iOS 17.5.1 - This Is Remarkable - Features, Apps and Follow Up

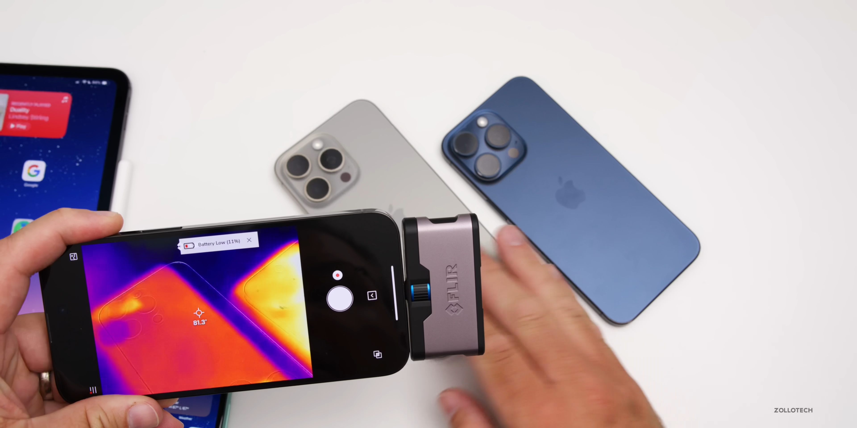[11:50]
the one that's sitting idle we're at about 81.5 degrees fahrenheit and again on my main phone here we're at about 32 to 33 degrees celsius and on the phone that's sitting idle we're at about 28.7
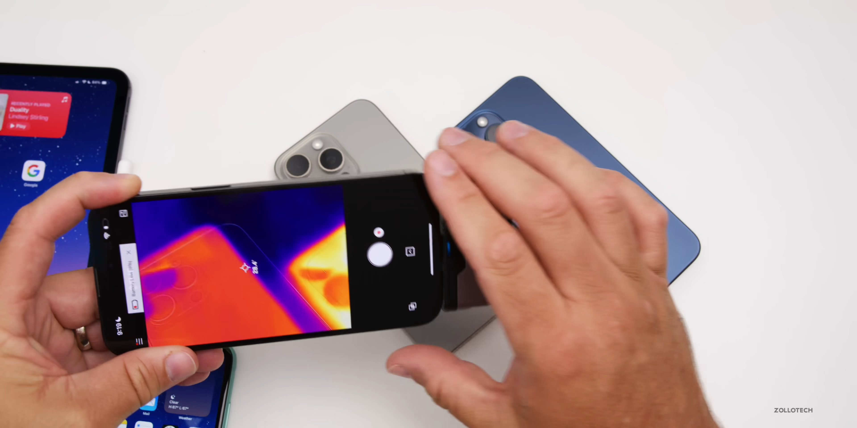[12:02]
to 29 degrees celsius so not really too warm it's staying plenty cool at least for me it's staying well under 90 degrees or